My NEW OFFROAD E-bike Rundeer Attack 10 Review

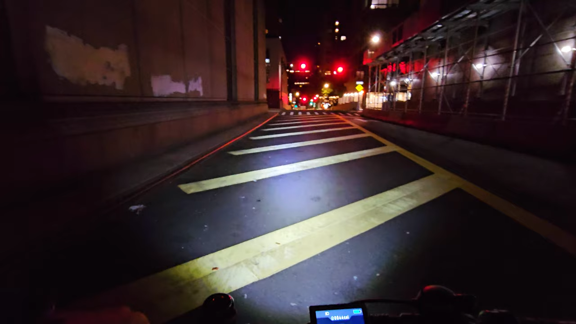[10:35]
Very wide and throws really, really far. And let's check the rear light. And we have just notification light.